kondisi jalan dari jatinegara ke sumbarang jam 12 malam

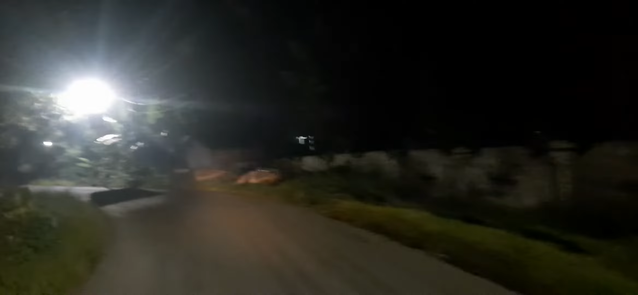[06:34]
Tikung lagi guys. Hati-hati kalau lewat sini guys, tikungannya cuma ada dua, kanan dan kiri. SMA Aliyah, apa SMP.
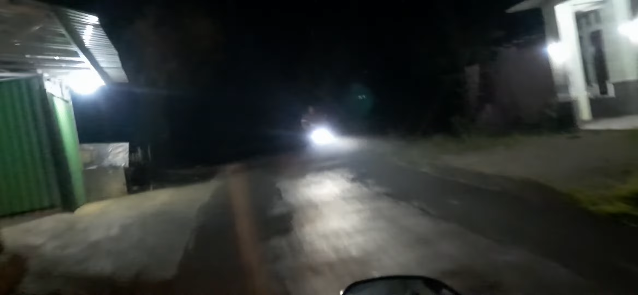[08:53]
Ada motor guys, ya, jangan lupa niku guys, jangan rusak, ntar nambah. Ajung Slavi.